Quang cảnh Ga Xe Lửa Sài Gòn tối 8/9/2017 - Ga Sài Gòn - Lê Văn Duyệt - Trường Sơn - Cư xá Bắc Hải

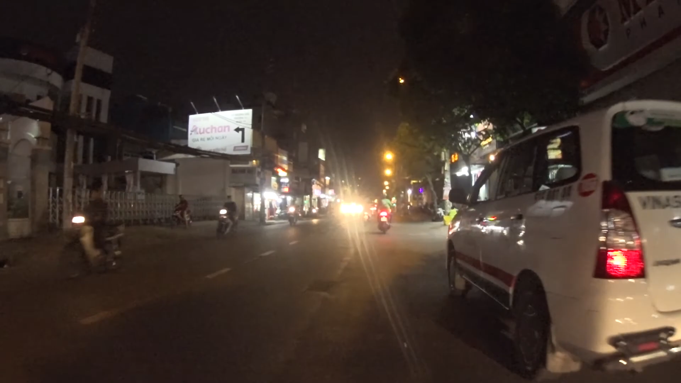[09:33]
Nhà thờ Tịnh Lành, nhà hôn chùa Hòa Hưng, nhà thờ Hòa Hưng các bạn. Rồi, chúng ta sẽ qua đây nhé.
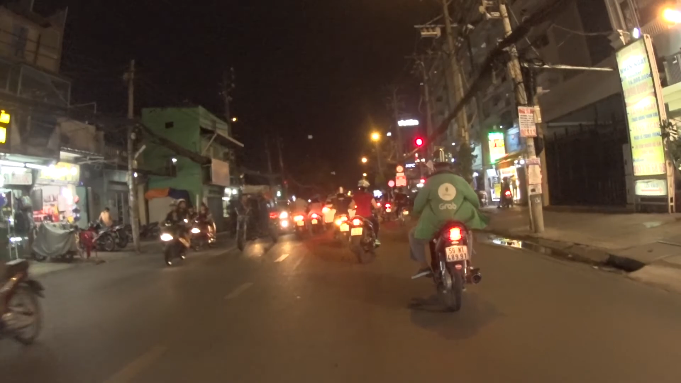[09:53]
Vào đây là đường Trường Sơn, quận 10. Nhưng mà trước mặt chúng ta thì là công ty
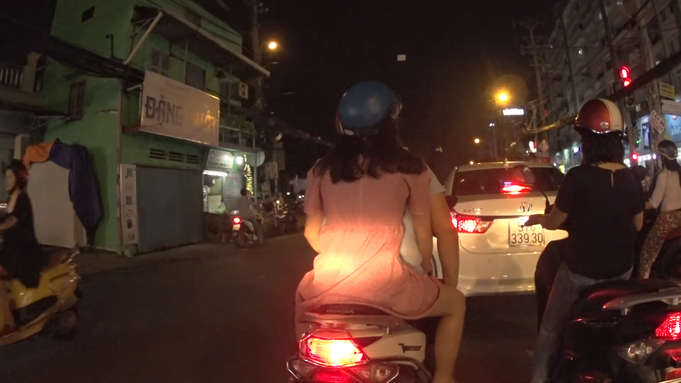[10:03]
viên Lê Thị Riêng, trước nó là cái nghĩa trang Đô Thành.
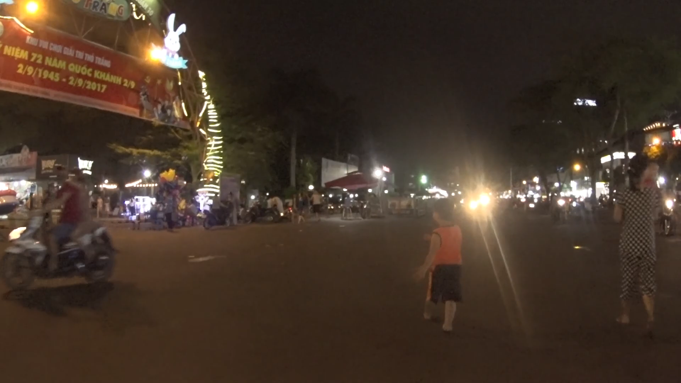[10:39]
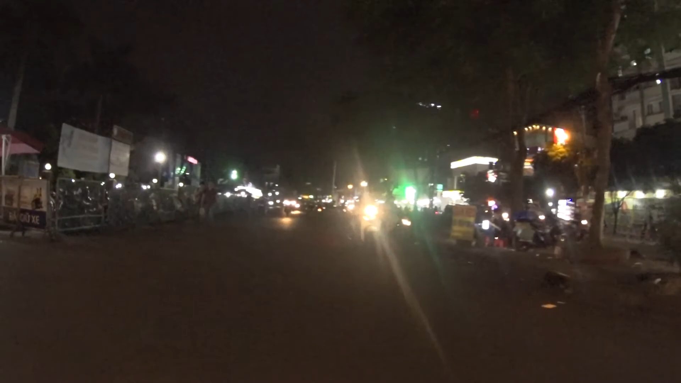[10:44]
Đây là công viên Lê Thị Riêng các bạn. Trước đây thì nó là cái nghĩa trang Đô Thành. Ôi trời, gặp một cái cô mặc áo mà này gì.